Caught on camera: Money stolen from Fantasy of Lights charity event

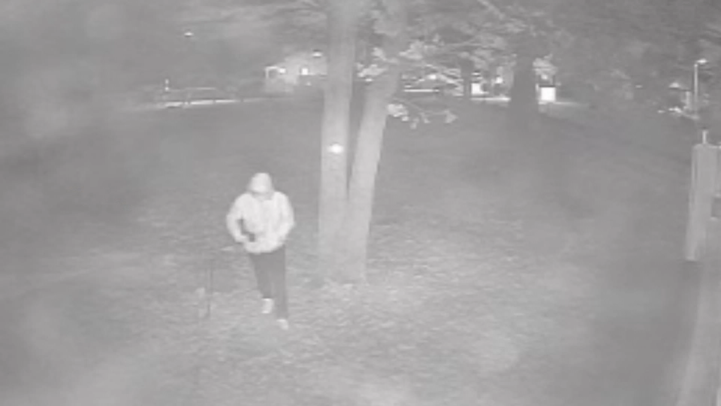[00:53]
Around 11.30, security footage caught a person walk over to the trailer at the entrance where he apparently cut the camera's wires. They pried open the back window of the trailer that's right over here to my right and they climbed in.